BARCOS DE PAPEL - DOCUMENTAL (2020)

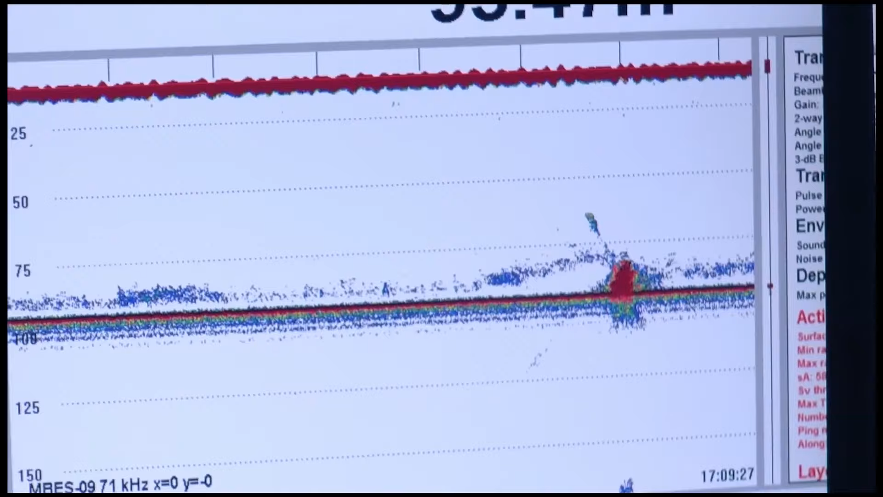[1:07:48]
El pesquero, que tenía una antigüedad de 50 años, fue hallado a 93 metros de profundidad, a la altura de Punta Tombo, a 188 kilómetros del continente.